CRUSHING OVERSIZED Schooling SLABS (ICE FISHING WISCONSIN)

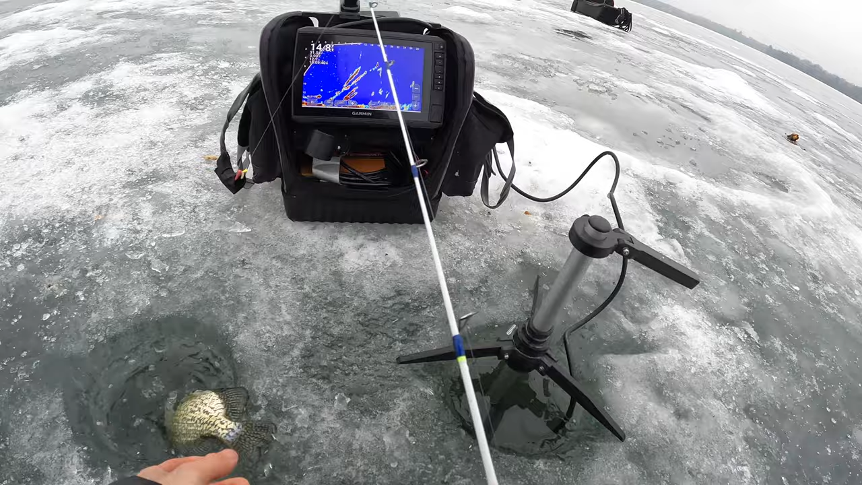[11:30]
Hole. Oh, this is maybe big. Oh, yeah, it's pretty big. It's not big. It's nice. It's nice. It's a nice one. It seemed big when it was rising up, though.